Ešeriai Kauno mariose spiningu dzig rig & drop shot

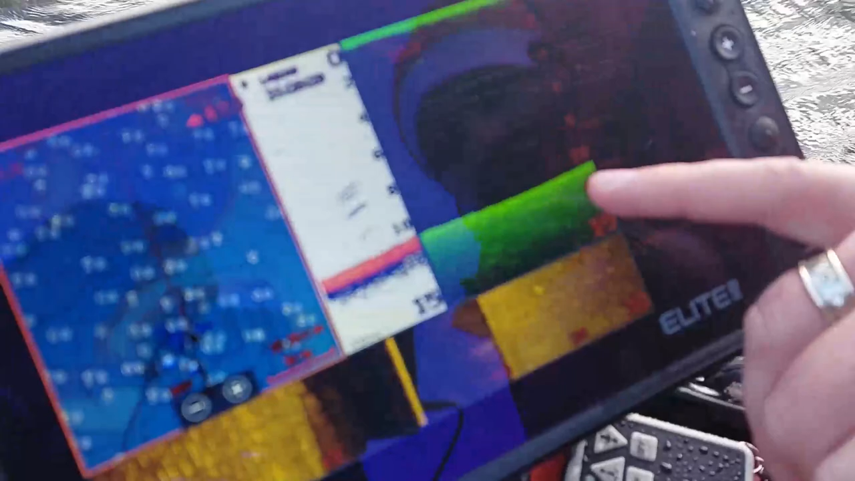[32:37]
Šia yra ašeriai. Šiemtas procentų. Vienas, du, trys.
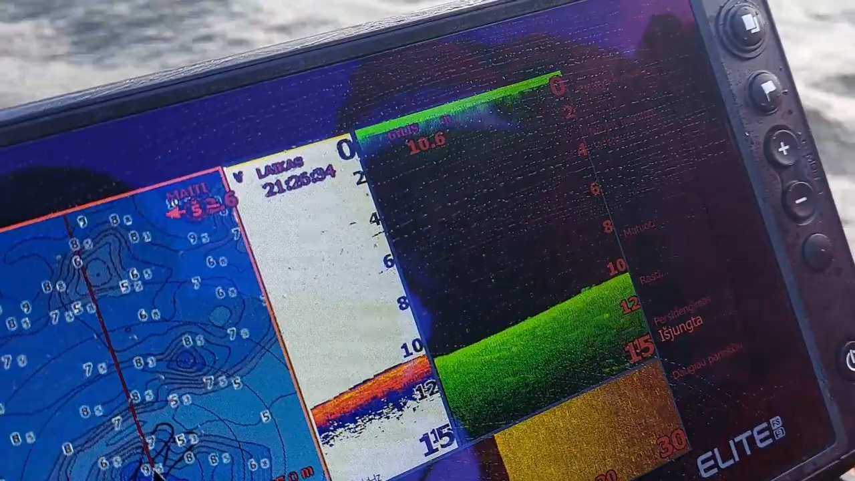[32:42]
Ne didukai, va vienas gal ir geresmė. Tai va. Tuoj pamatysit pagal kurserą apsisuksim.
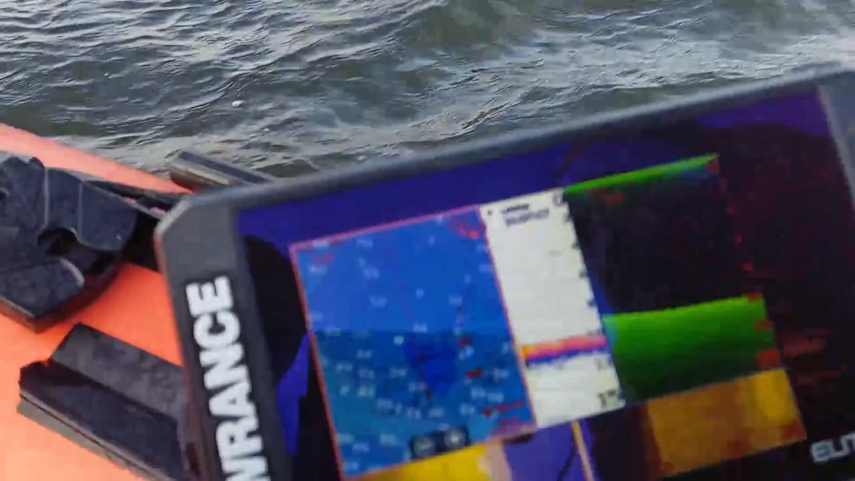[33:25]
Matom, radom duotį. Čia gal būtų.
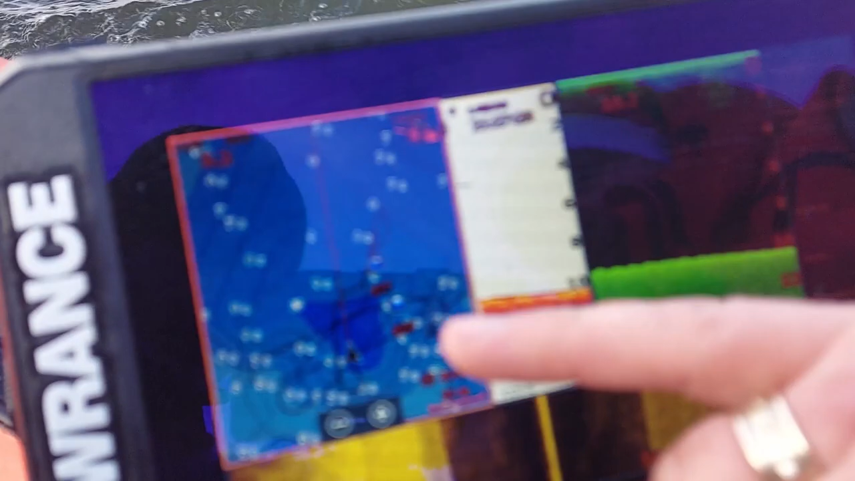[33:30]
Ešėrys buvo taip pat obės kranštai. Va, va.
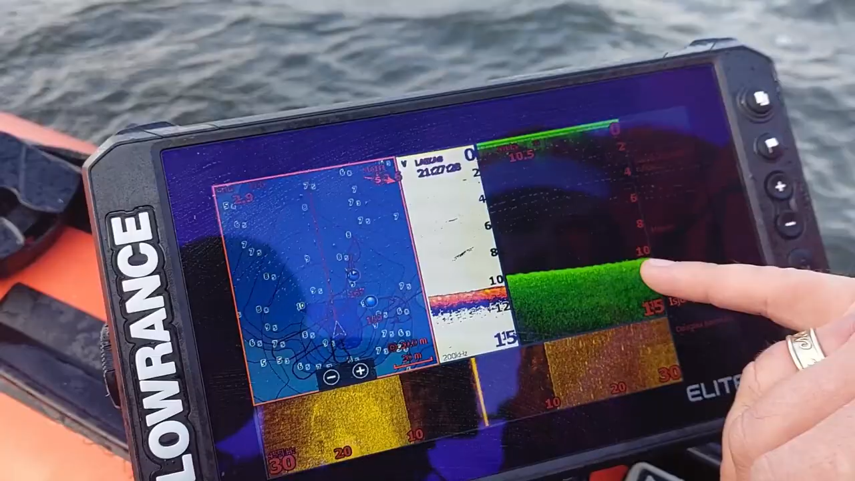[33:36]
O, prasiradė ešėrys. Vat vidurį, va, va. Tuk, tuk, tuk, tuk. Čia yra, va, prisispaudė.
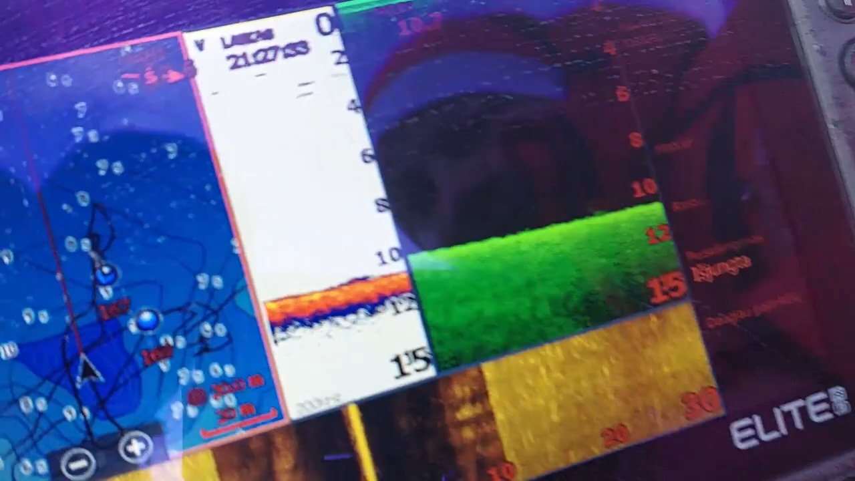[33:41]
Šiemtų procentų ešėrykai.
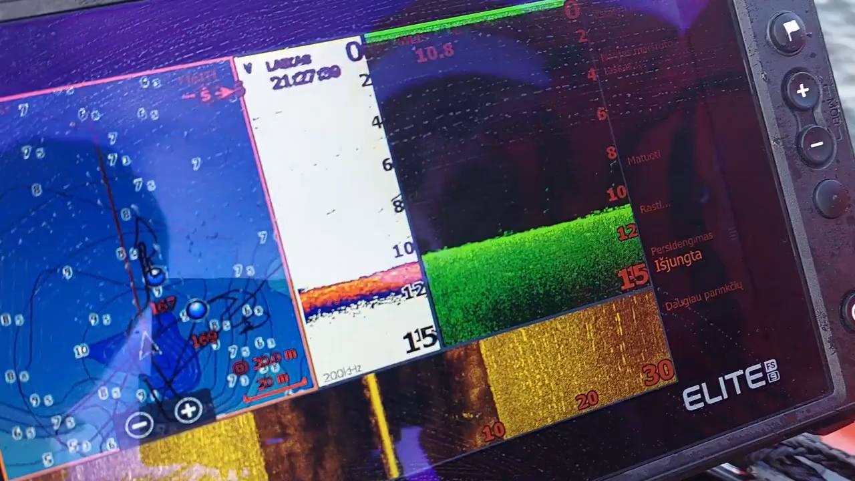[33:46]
Ir jo čia yra ir jis ne vienas. O, matot, va. Grįdno ešėrys.
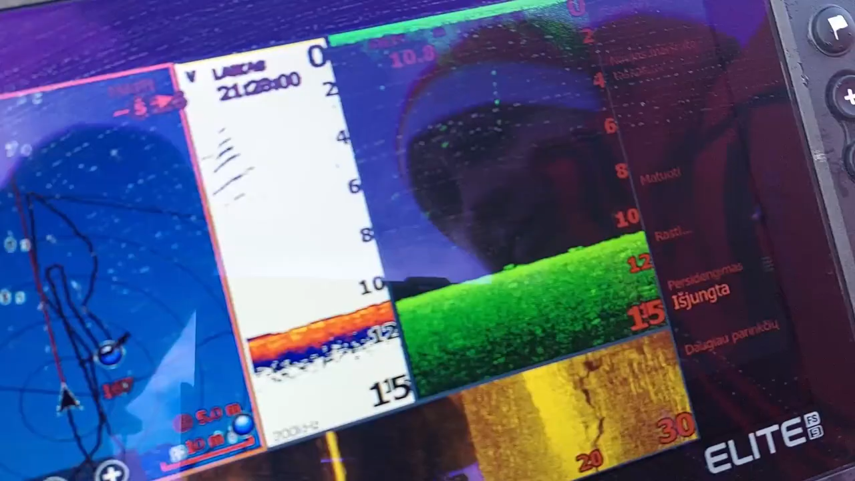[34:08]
Tai va. Va, taip atrodo ešėrys.
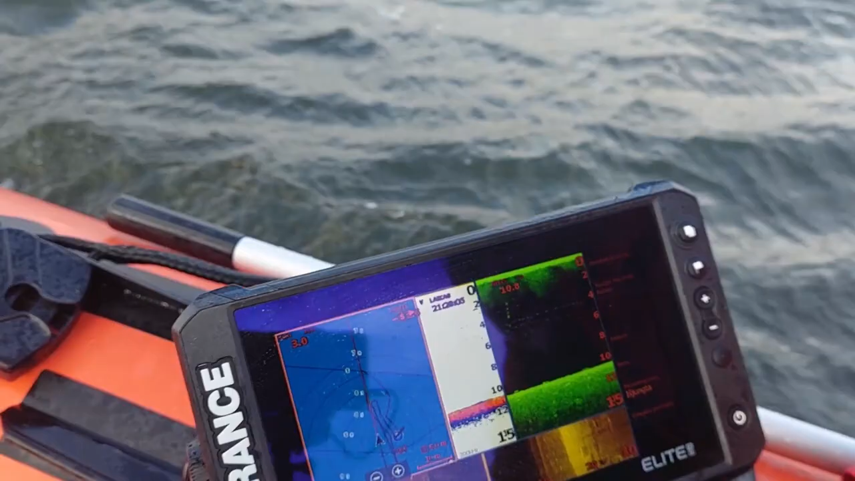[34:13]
To grįno simbolio, grįno simbolio gal dabar ir neradom,